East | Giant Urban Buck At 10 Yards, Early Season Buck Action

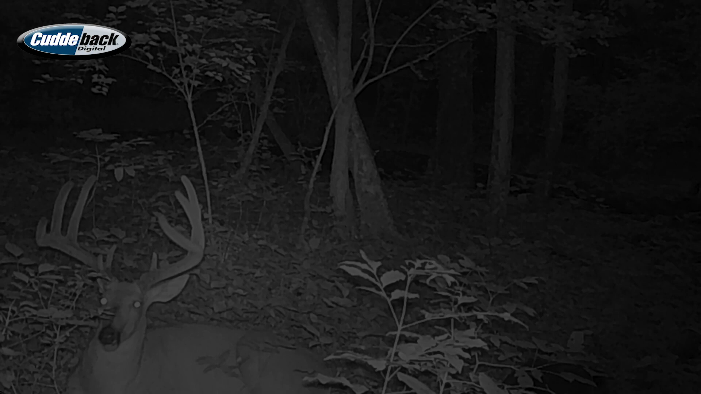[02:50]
And we named him Mule Lee. And he's probably a mid-160s deer, too. There's a couple other bucks that aren't super massive racks, but really old. But we're down here in the meat of things trying to let a big buck down.
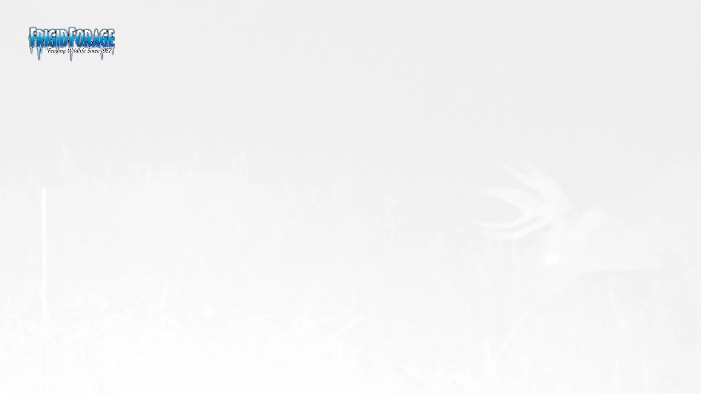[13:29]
And he's walking through these beans in Big and Beastie. So he is in the area. There's no doubt about it. I would guess that he's no more than 100 yards from here somewhere bedded.